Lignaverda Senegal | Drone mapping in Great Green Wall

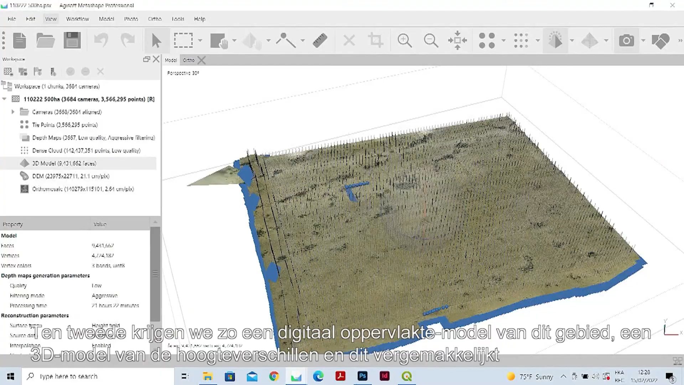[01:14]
It's a 3D elevation model of the total area and this can help with the plowing work a lot.